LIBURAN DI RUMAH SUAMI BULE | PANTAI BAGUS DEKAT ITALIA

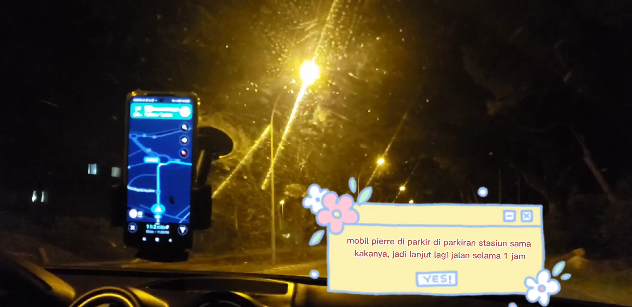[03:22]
Finally dapat juga mobilnya. Aduh. Udah lama ya enggak nyetir ya Bebe ya? Apa? Long time not drive in. Maybe 2 years not. Waduh, deg-degan juga ya.
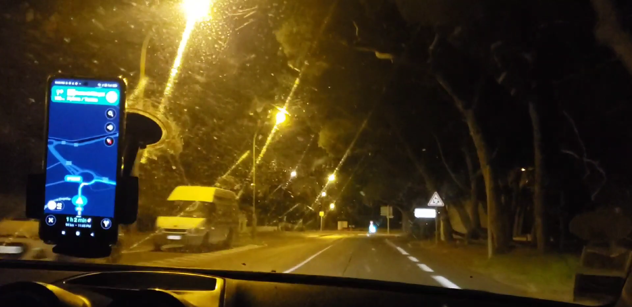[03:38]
I drive little bit last year. Ini sepi banget loh.